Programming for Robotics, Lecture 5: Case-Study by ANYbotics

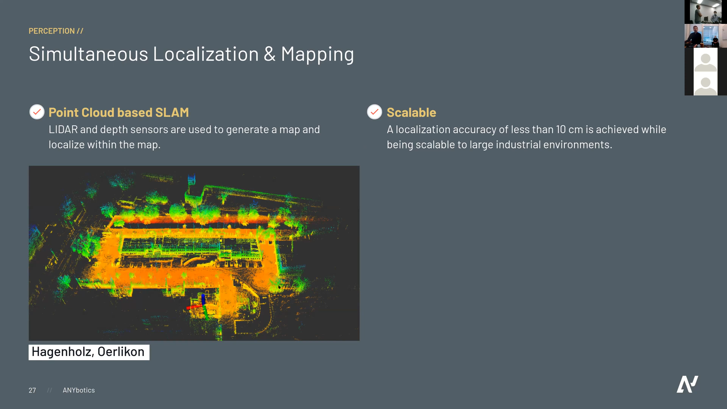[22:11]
where we sit now this is like our room and i think that's i think one kilometer or not 800 meters it's it's quite a big area and then also we went to this test area at bangen and the other and also created an even bigger map and given that map you can then uh go from a from a to b um for the near field perception we have this thing called train mapping
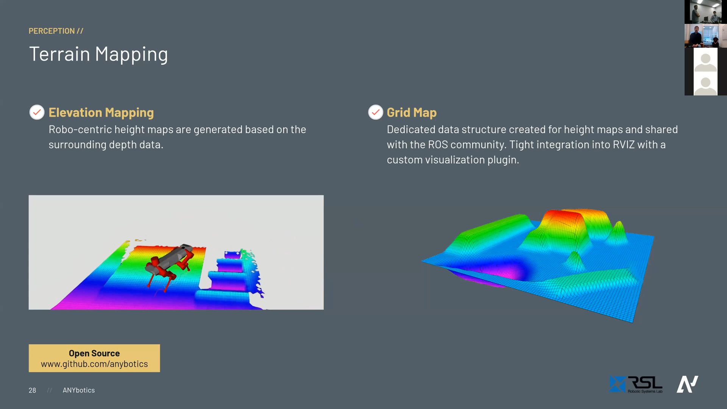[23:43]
that work with it you can exchange ideas you can improve software other people find bugs that's also sometimes not straightforward there are always edge cases in software that you might not find but someone else finds then path planning and following